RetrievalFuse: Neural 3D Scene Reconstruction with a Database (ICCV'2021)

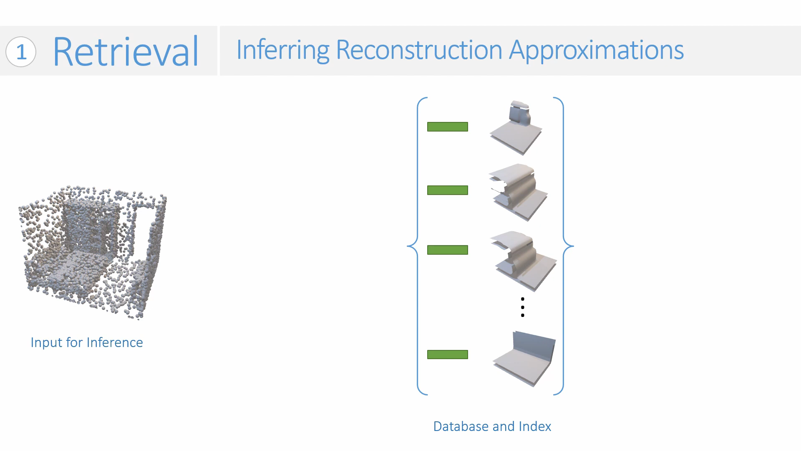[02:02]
At inference time, for a given input, we project chunks of the input into the shared embedding space and retrieve k-nearest train chunks in the database to obtain our initial reconstruction estimates.
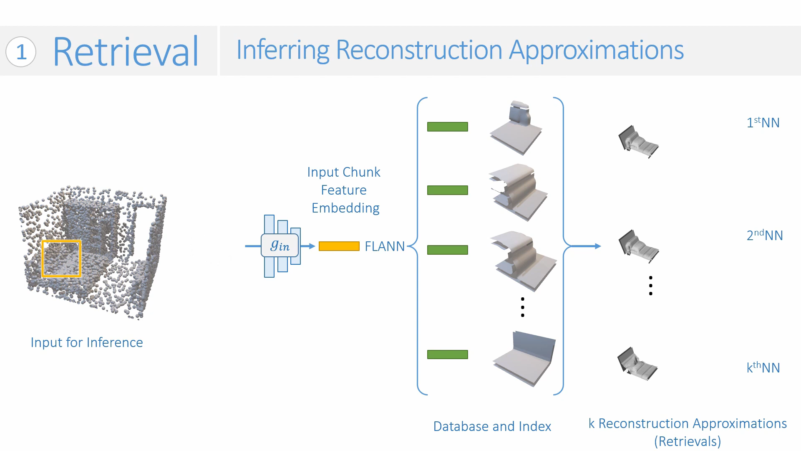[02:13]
We then refine these initial estimates.
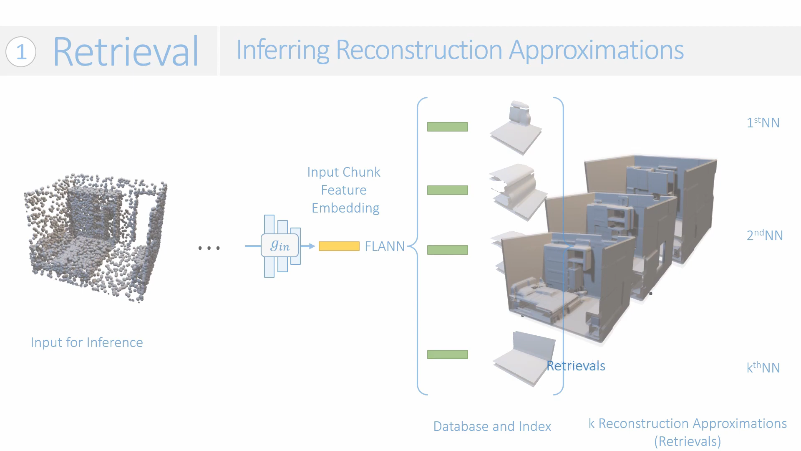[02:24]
We extract features from input and retrieved patches, and then use an attention-based blending to learn to select and blend retrieved patch features and input patch features based on feature similarities between spatially corresponding patches.
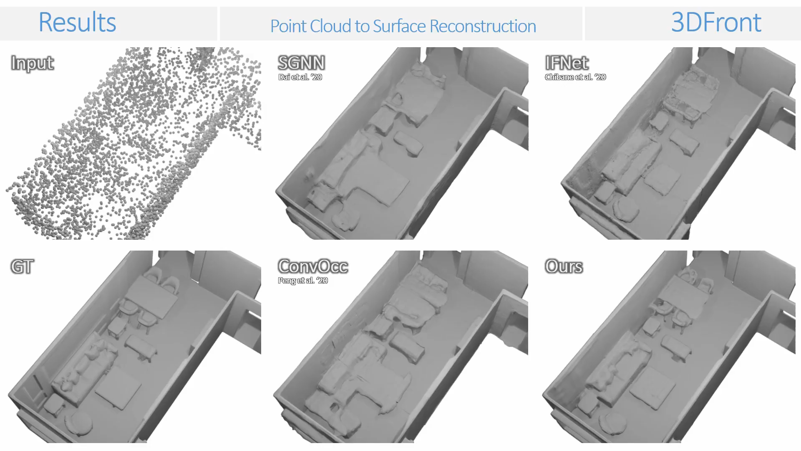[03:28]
We also demonstrate the task of point cloud to surface reconstruction on Synthetic 3D front scenes.